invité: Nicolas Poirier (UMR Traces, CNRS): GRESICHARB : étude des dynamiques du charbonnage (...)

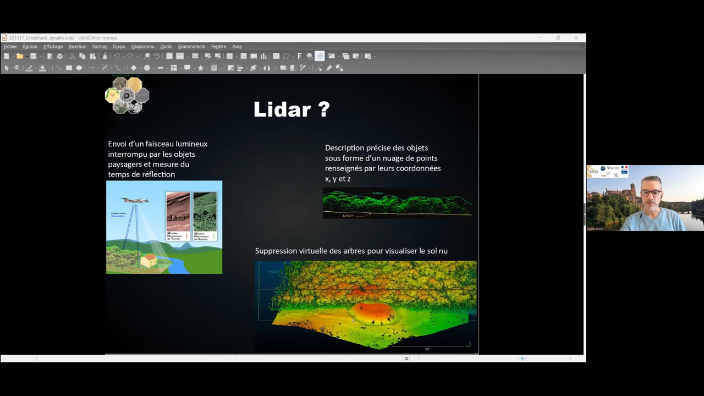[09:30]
Ici, on a un très beau site de mode castral, donc effectivement, c'est très facile à détecter, avec une plateforme entourée de fossés, avec des enceintes successives matérialisées par des talus, mais des vestiges aussi beaucoup plus discrets, comme le sont les replats de charbonie. Alors, les terrains qui ont été couverts par solidar,